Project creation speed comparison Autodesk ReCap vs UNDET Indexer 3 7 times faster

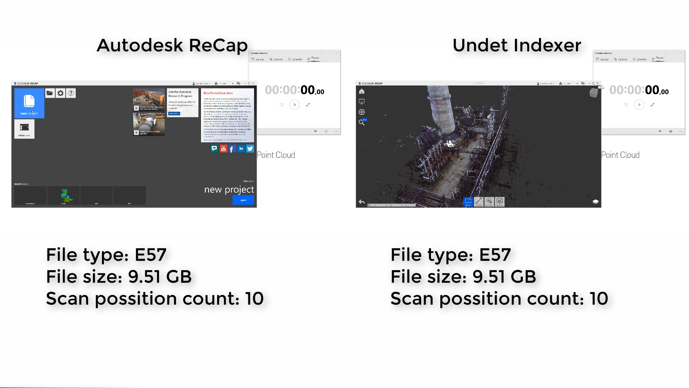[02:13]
Now we will move on and compare project creation speed time, when data file type is E57.